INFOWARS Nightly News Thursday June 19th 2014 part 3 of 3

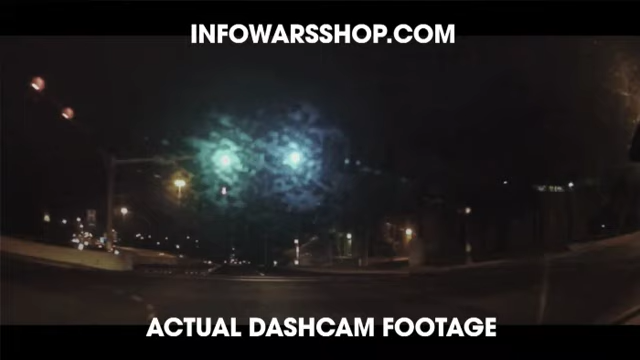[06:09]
It's your car's black box that records all that the driver sees and hears.